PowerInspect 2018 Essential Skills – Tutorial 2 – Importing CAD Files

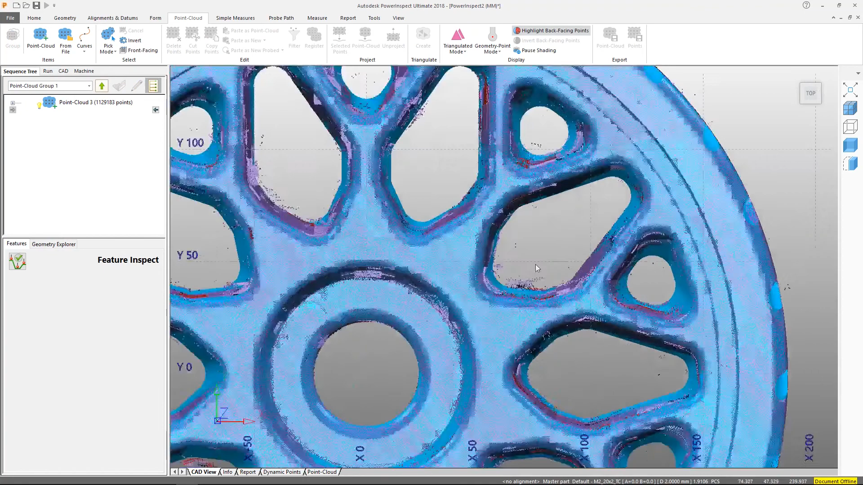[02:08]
the point cloud tab has all the tools you need to select, trim, filter and project the point clouds.